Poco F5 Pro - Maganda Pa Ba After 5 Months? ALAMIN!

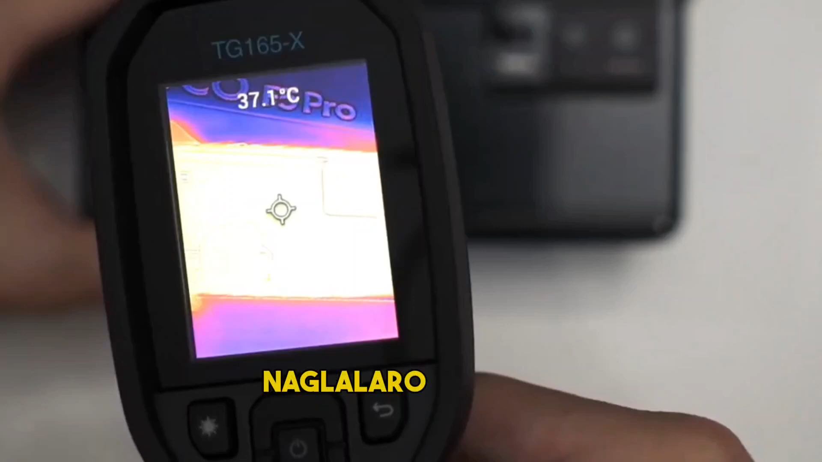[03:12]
naglalaro lang ito mula 36 hanggang 41 degrees Celsius at para sa akin,
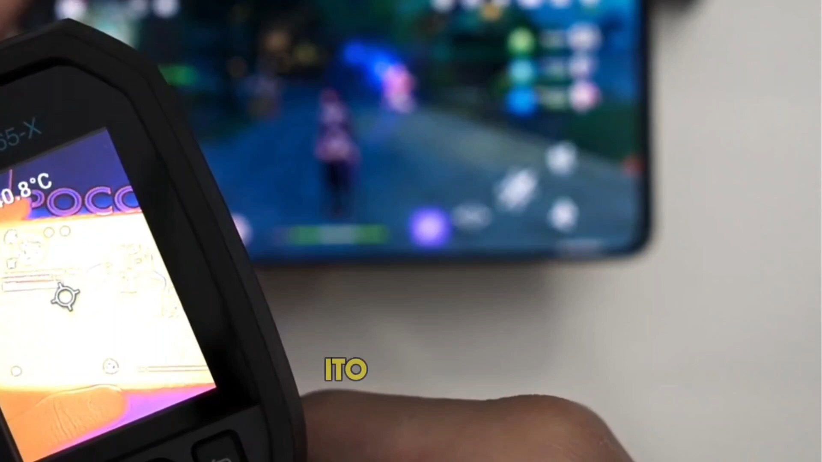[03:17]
ito ay nasa safe zone at walang overheating issue kahit na isang mabigat na game tulad ng Genshin Impact.